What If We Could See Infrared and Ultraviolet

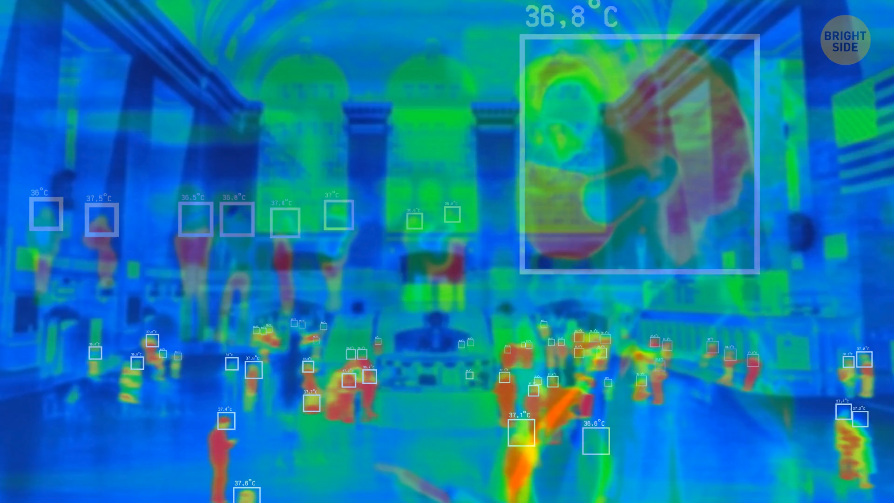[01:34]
Each person's face appears orange, and the tips of their nose and ears have a pale shade, as these are the coldest parts of the body.